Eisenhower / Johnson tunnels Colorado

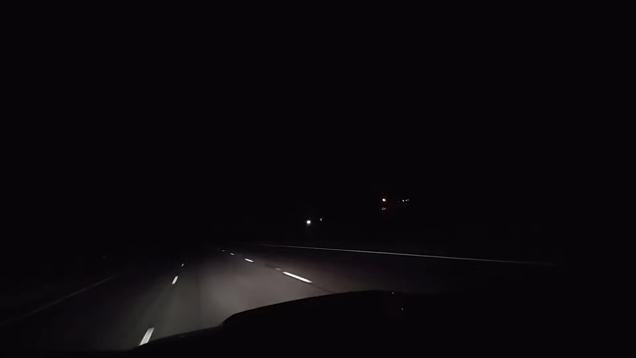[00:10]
This is the brutalest drive, especially in the winter. This is like impossible.
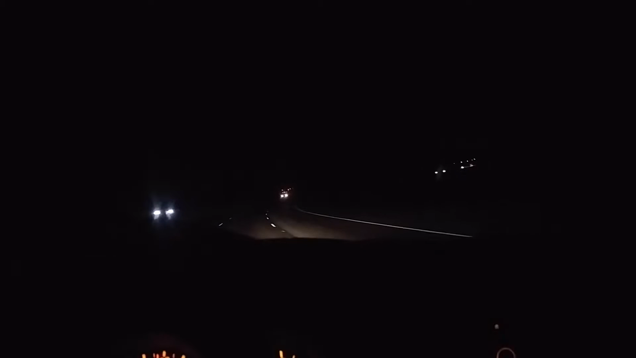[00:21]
San Diego to Denver. And here's the good part. The Eisenhower Tunnel that goes under this mountain. What is it, about five miles or something, they say?
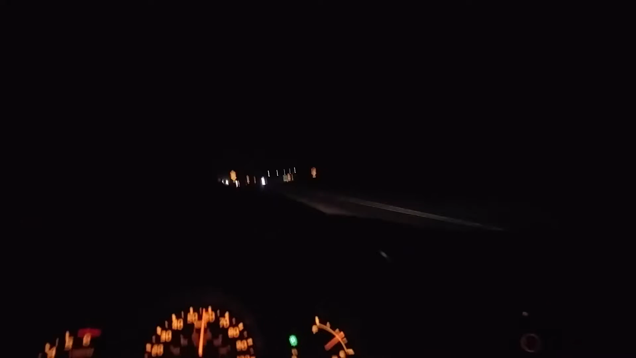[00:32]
No, it's that far. It doesn't feel like that far, but maybe it is. And this is the Johnson. This is the Johnson. Okay, the Eisenhower goes the other way. Okay. All right. Up. Let's go up the hill. Shit. Oh, these are just lights for the road. There should be the tunnel coming up, though, if the lights are here. The tunnel's right there. There it is.
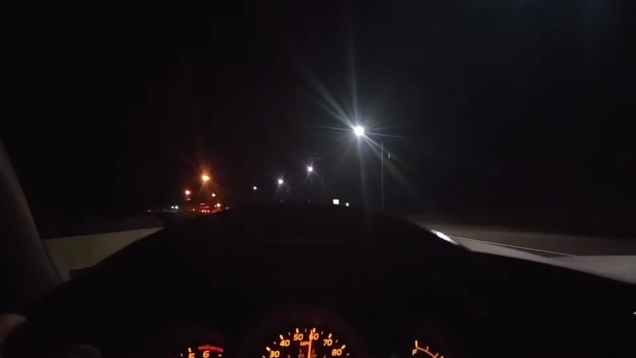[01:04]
Tunnel's right here. Tunnel's right here. Let's go to the tunnel. What are these trucks waiting for?
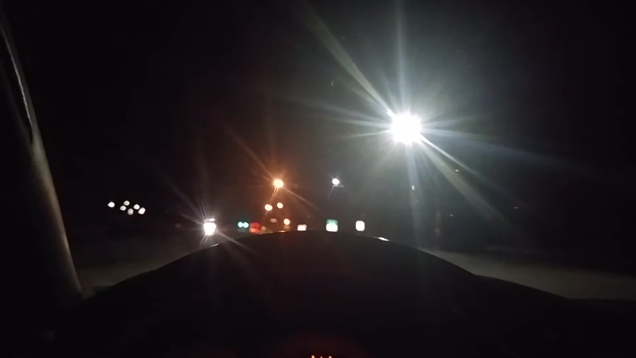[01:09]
They're still flashing the lights. He's driving slowly. Oh. This is the truck. He's just a truck. The tunnel. Definitely the highest elevation highway. That's the Johnson time. That's right.